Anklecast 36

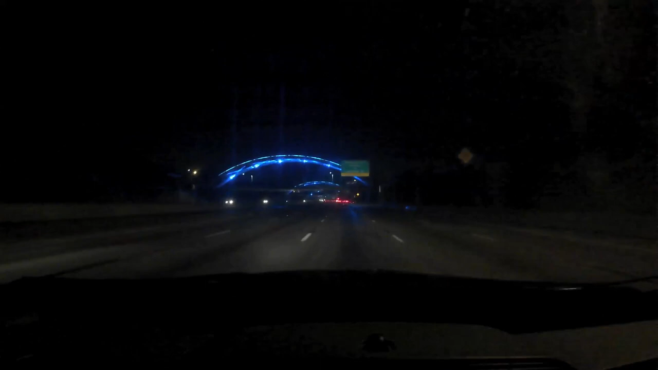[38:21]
It Looks Like This Where You Have The Bridges And All The Bridges Have These Lights That Go Over The Top Of Them And They Go All The Way Across And They're Cool Looking And You Know They're LED Lights That Light Up In All Different Colors So Like When The Astros Were In The Playoffs And Stuff They Would Make Them In Orange And Blue And When It Was Fourth Of July They Made Them In Red White And Blue
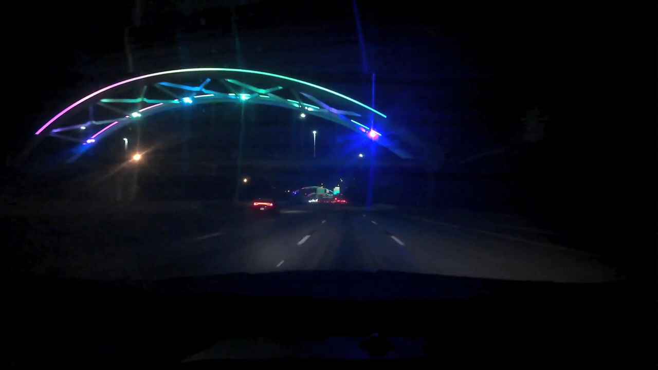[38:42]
Different Stuff Like That It's Really Cool I Like It It's A Neat Landmark I'd Like To Take My Camera Down Here Sometime And Get Some Cool Pictures Of It Because I Really Like The Look Of It It's Really Neat